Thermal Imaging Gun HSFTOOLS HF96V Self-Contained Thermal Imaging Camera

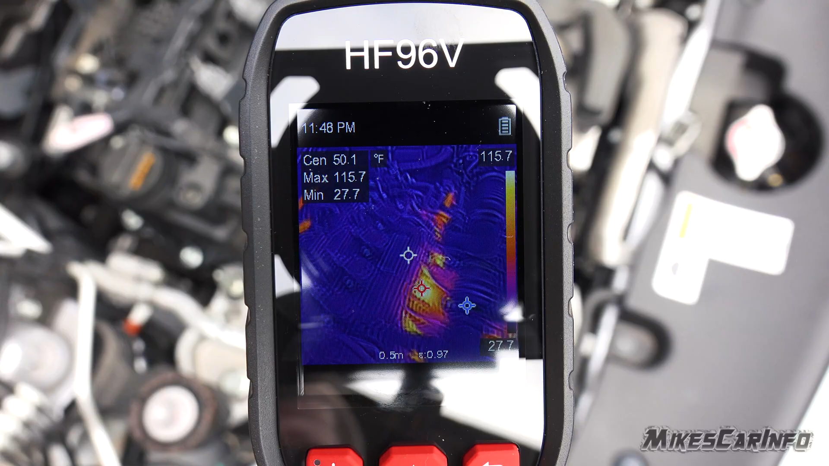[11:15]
On screen: spot 50.1°F, max 115.7°F, min 27.7°F
Uh, so that's the that's the cold old school way And then of course they had
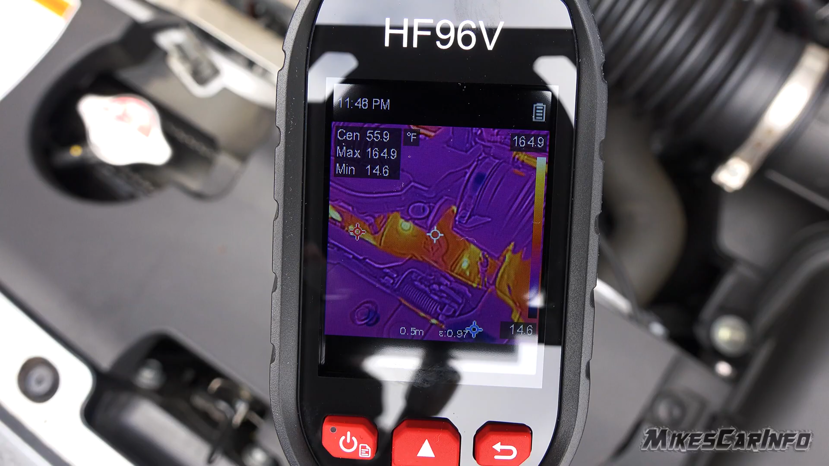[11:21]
On screen: max 164.9°F, min 14.6°F, scale top 164.9°F, scale bottom 14.6°F
the thermal imaging guns just like without a Not an imaging just a thermal gun that gives you a temperature And then we're
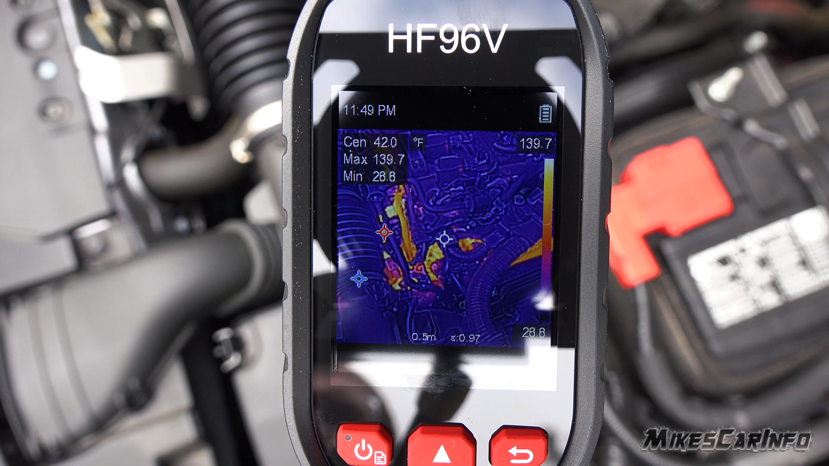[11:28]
On screen: spot 42.0°F, max 139.7°F
able to use that but as far as now you could just like look at it
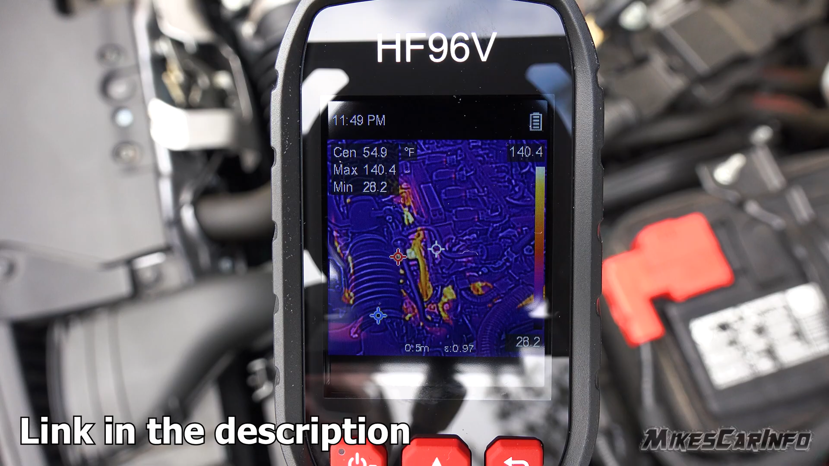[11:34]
On screen: spot 54.9°F, max 140.4°F, min 28.2°F, scale top 140.4°F
10 seconds later you pretty much have your answer so And you have a uh,